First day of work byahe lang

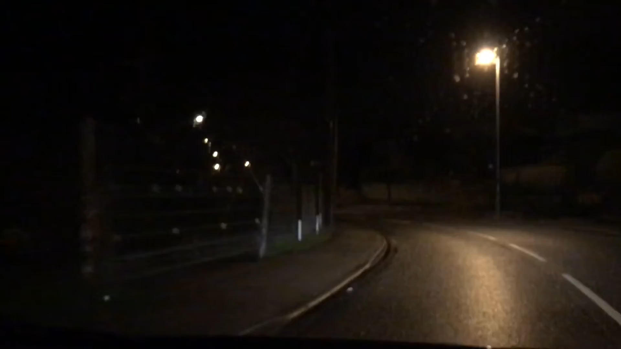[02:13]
Talagang ganyan dito kapag winter, madilim pa lang. 7 o'clock. Kapag summer naman, alas 4 pa lang ng madaling araw, parang tanghali na.